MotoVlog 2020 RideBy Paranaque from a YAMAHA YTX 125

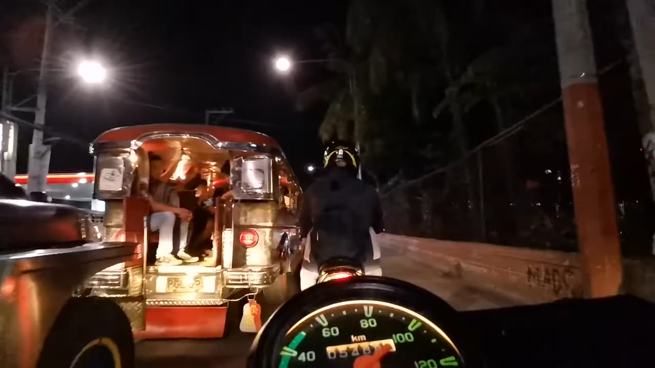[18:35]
Kuling, TMX yan! Oha, TMX! TMX rider, shoutout sa inyo!
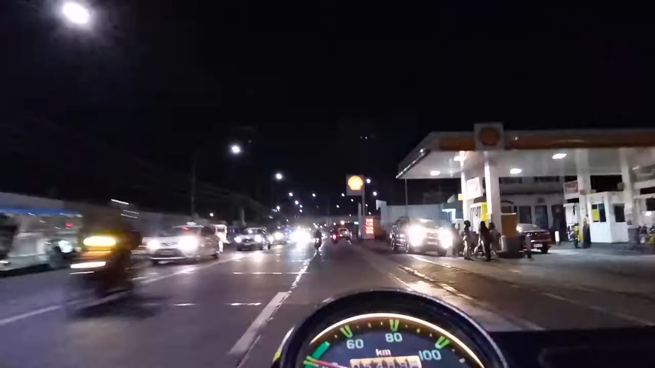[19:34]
Palapas na lang Las Piñas. Papasok na tayo ng Cavite.
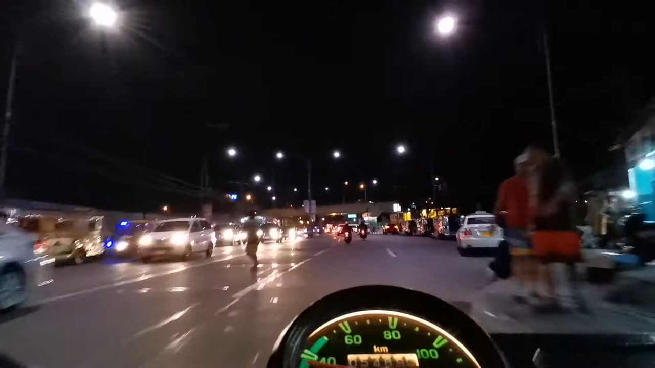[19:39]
Ang unang city ng Cavite ngayon galing dito ay Bacoor.
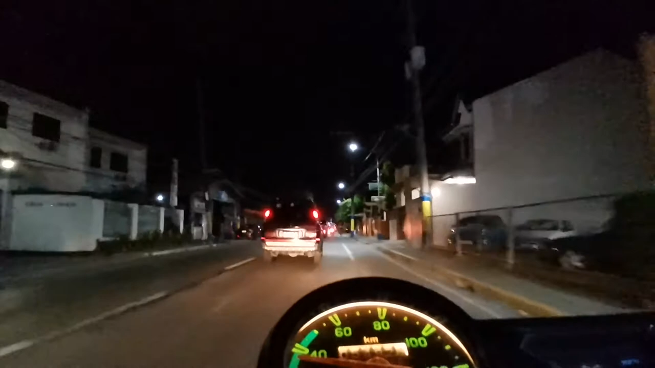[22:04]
Pakoor na bayan na dinadaanan ng maraming motor.
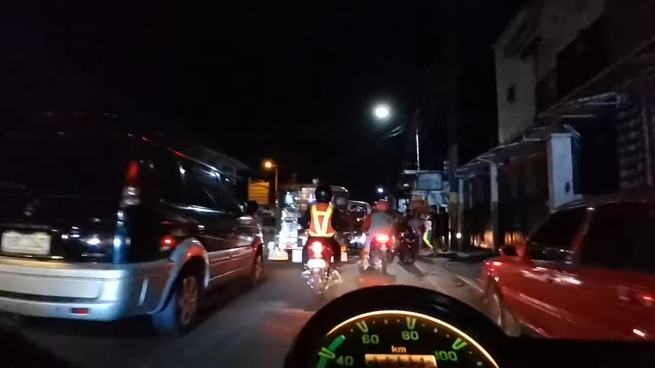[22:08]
Na kung saan marami ding motor ang makakasabay mo. At maraming jeep na nagtitigil sa gitna ng kalsada.
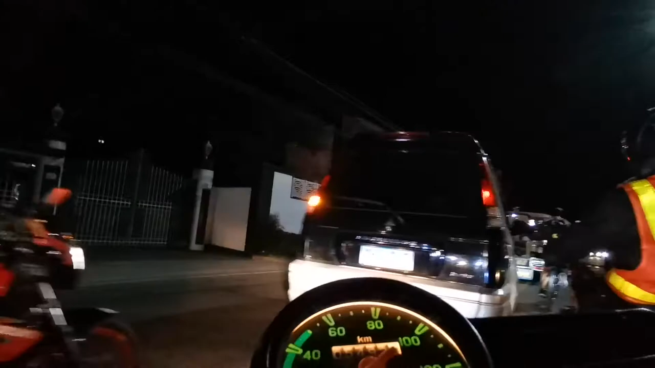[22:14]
Uy, di pala ako naka-wear ng vest ko ngayon. Ang vest! Di ako naka-wear ng vest. Para ganyan, katulad niya, no? Kitang-kita ka, oo, di ba? Pag hinaybi mo, wabool! Nakakasilaw! Di ba? Safe ka. Ano, taong may flashlight lang, ganun lang. Oo, ibig sabihin, may tao doon sa harapan.